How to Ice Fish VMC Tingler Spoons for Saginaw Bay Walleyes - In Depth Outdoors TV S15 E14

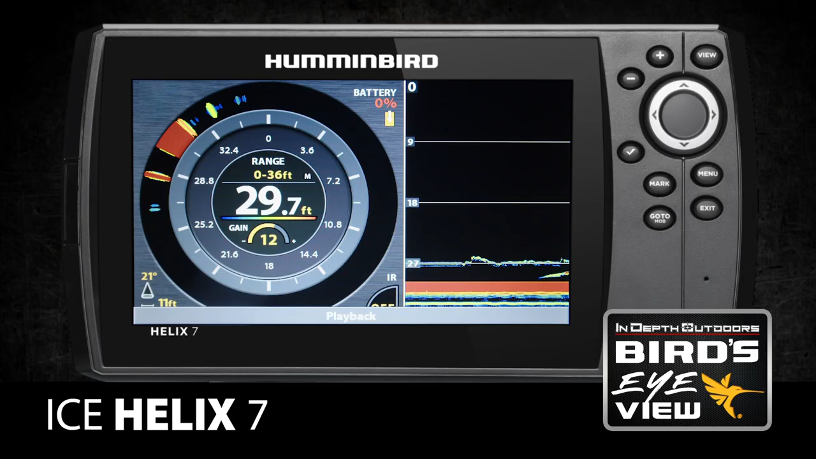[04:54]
On screen: depth 29.7 ft
Oh, he's coming back. Got him. Awesome. Got him. Oh.
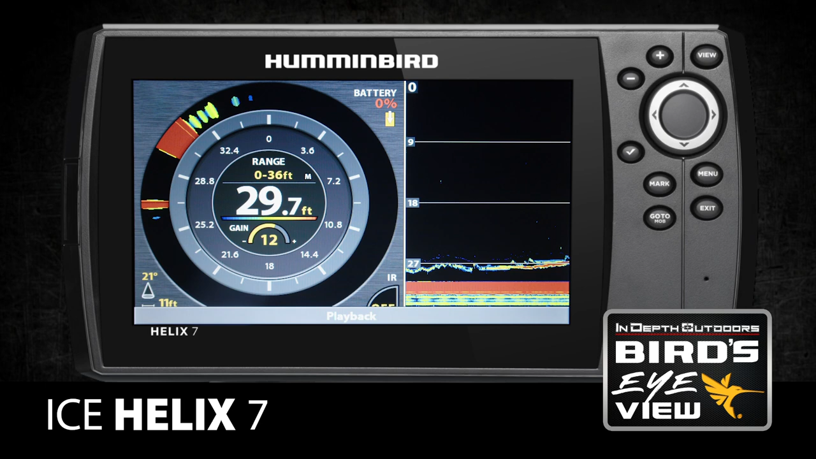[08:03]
On screen: depth 29.7 ft
Right. Want. Right. Ooh, that thing lunged on you. Yeah. I'm able to see your bait off of my locator. Oh, there he is.
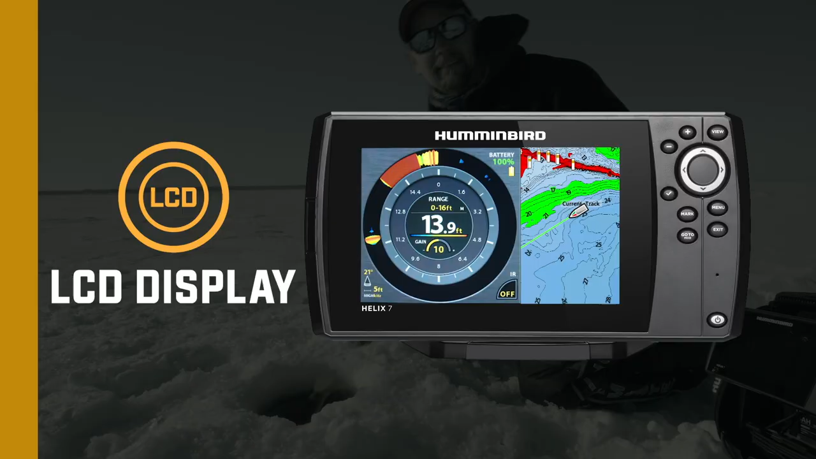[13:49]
On screen: depth 13.9 ft
Precision GPS functionality with legendary Lake Master mapping
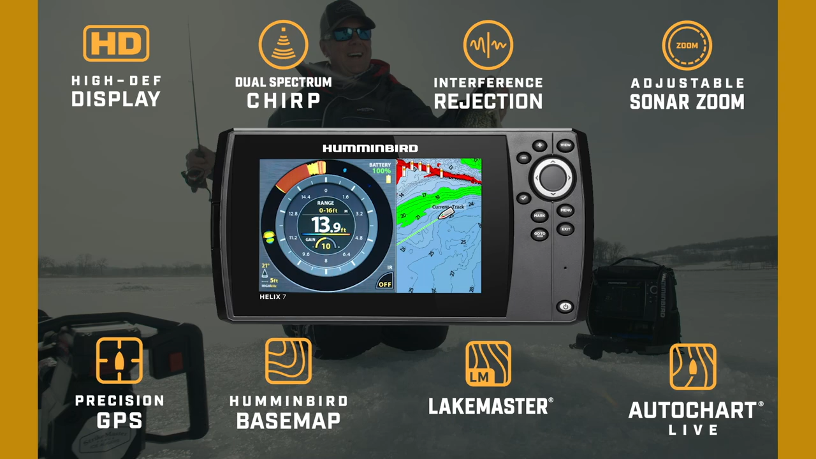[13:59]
On screen: depth 13.9 ft
If not, you should be fishing an Ice Helix,